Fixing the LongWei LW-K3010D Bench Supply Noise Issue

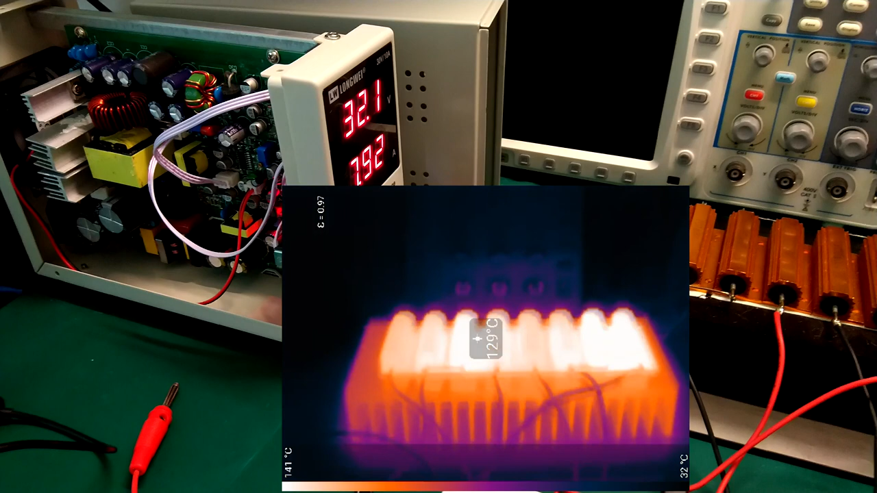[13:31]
On screen: spot 129°C, scale top 141°C, scale bottom 32°C
You can see the load over here. It's getting pretty hot. These are 100 watt resistors on a very large heatsink. 8 pieces of 100 watt resistors.
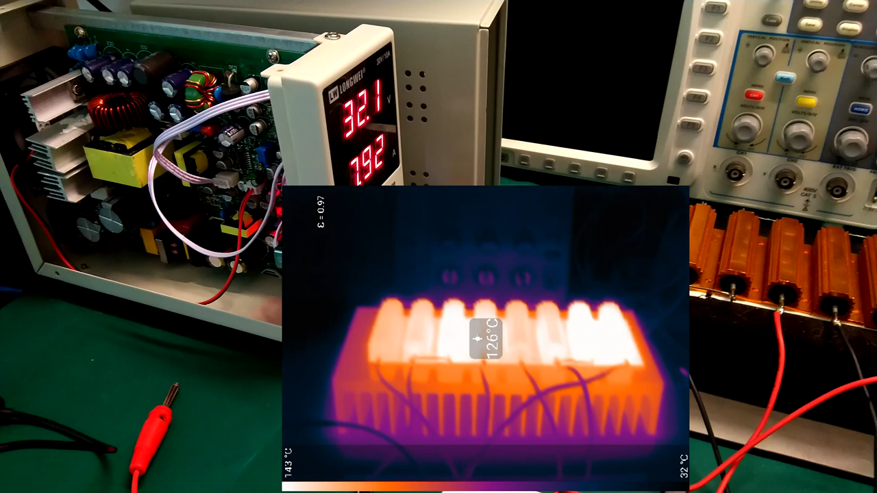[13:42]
On screen: spot 126°C, scale bottom 32°C
And if we look at the power supply here, we can see the bridge rectifiers down here. They get up to, I think, about 60 something degrees.
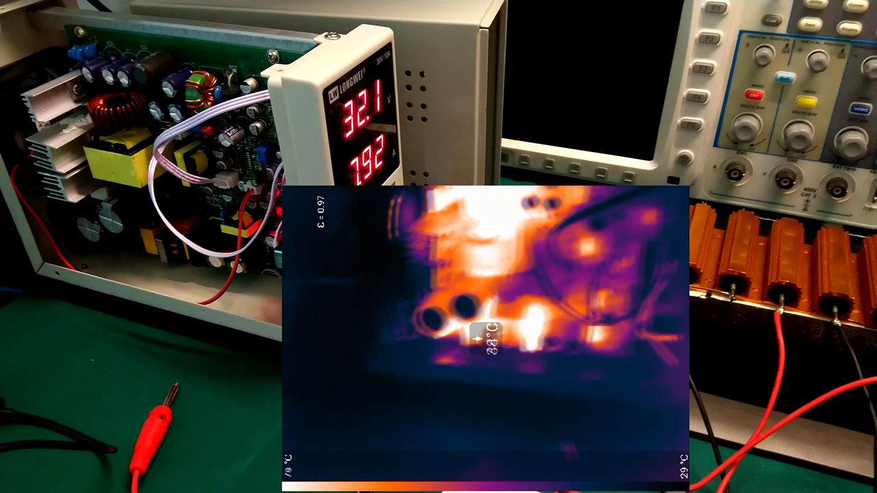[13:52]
On screen: scale bottom 29°C
And the thermistor here on the input, probably about the same. And we have the main transformer sitting less than 50 degrees. However, the MOSFETs over here are not getting hot at all. This is the diode on the output.
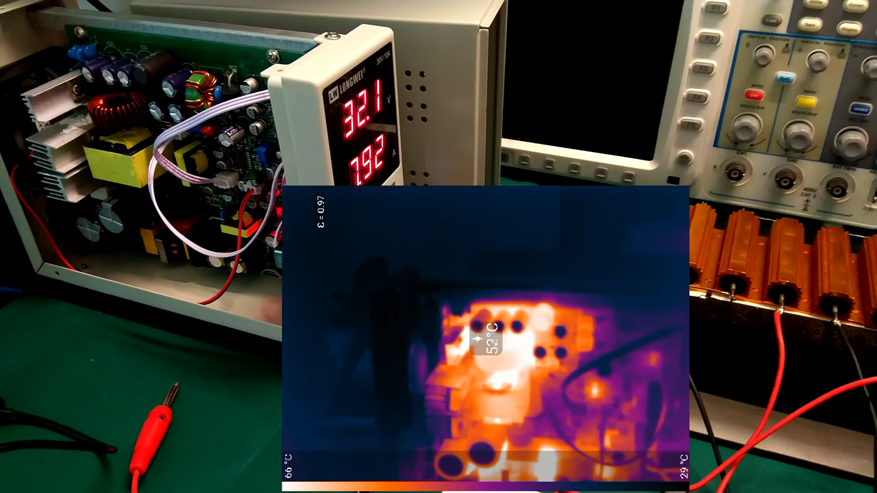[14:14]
On screen: spot 52°C, scale bottom 29°C
There's a choke in the output filter, another choke over here. So really, nothing looks like it's getting really hot.
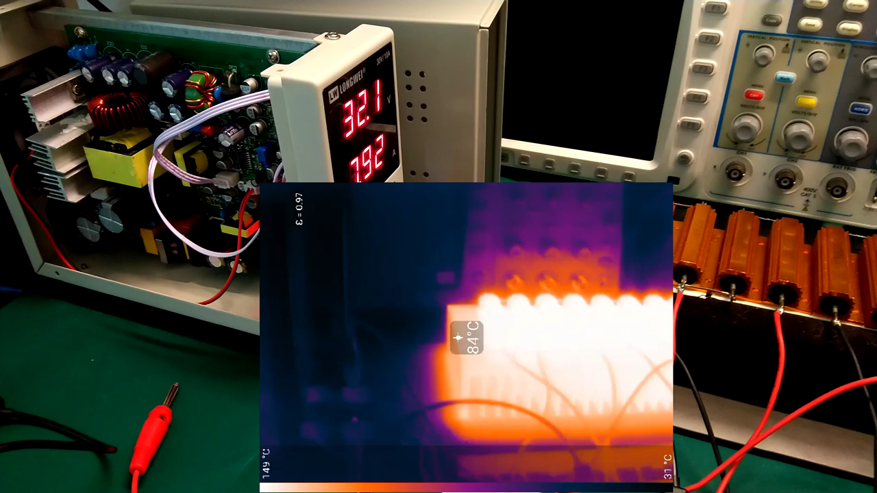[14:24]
Except my load resistors over here, they are getting really hot.
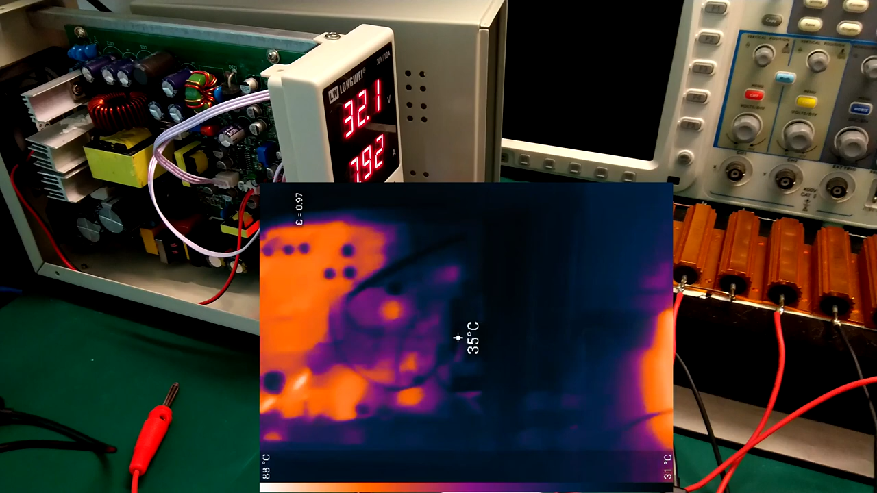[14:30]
On screen: spot 35°C
So it looks good. I think I could even go a little bit more aggressive with the capacitor on the gate here. Since the MOSFETs were still running quite cool, I decided to do one more modification.